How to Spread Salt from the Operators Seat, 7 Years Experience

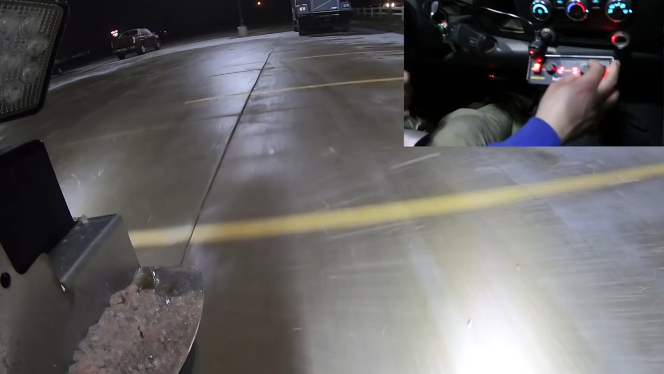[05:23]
dial on your left, which is for the auger, and you've got a dial on your right, which is for the spinner. So that's kind of how we do it.
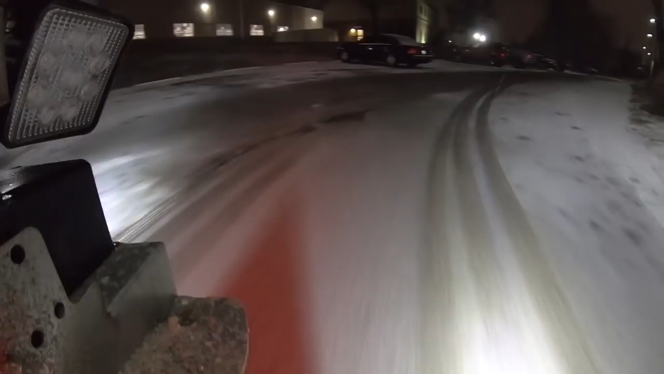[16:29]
Alright guys, so we just pulled up to our church. I showed you guys this one in last week's video. It's a huge hill. I'm gonna do the in the truck view this time just because I don't feel like getting out.
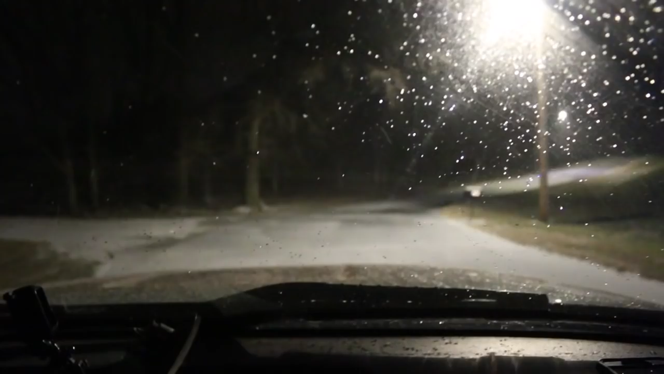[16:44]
It's all covered, definitely gonna be slick. We're gonna have to get a run at it.
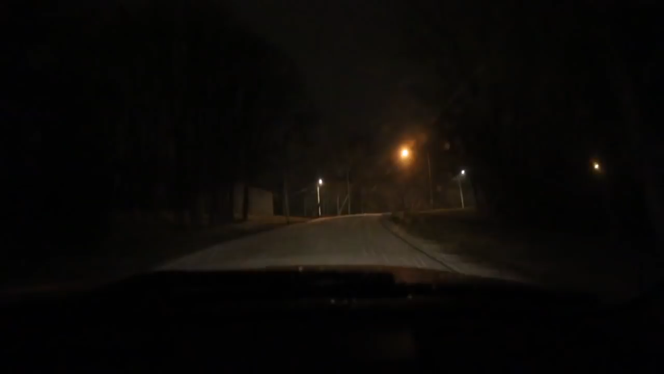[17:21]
So, yeah, like I said, we'll hit it going down. You heard Nick just say, we'll hit it on the way down, and you kind of have to do that because you have to come up it fast.
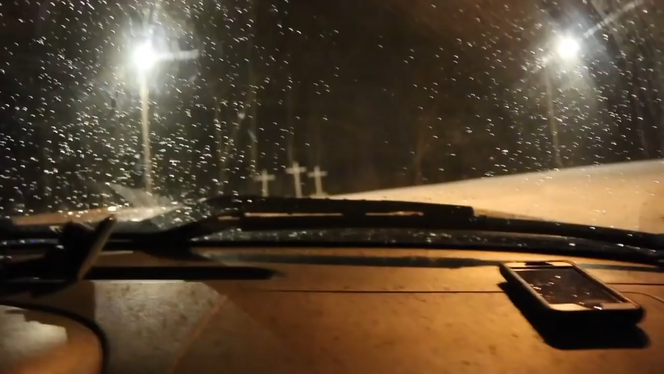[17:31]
So, and it's a big lot up here, but we don't do this, like right now it's during the week.